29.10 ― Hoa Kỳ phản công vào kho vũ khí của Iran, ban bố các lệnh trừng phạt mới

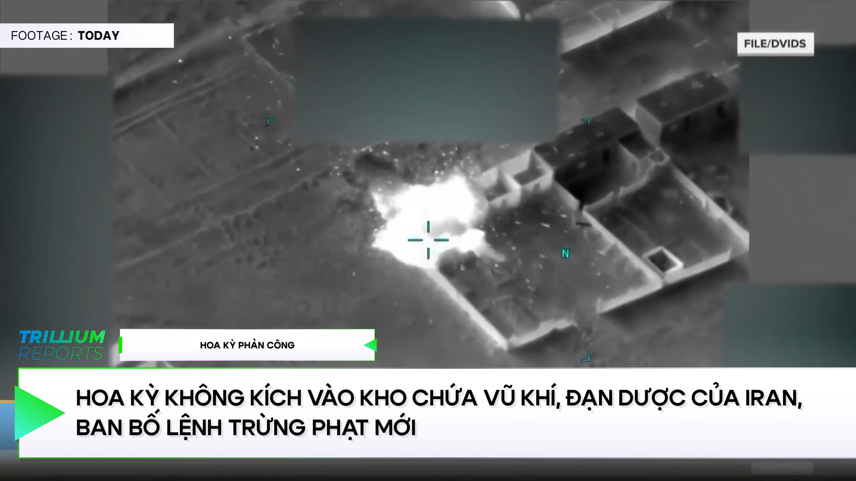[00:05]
Hoa Kỳ ra đòn phản công, không kích vào cơ sở quân sự của Iran tại Syria và tăng cường các lệnh trừng phạt lên Iran cùng các tổ chức tài trợ cho Hamas. Theo báo cáo từ Tổ chức Vi lợi nhuận Defense of Democracies tạm dịch là Tổ chức Bảo vệ Chế độ Dân Chủ FDD,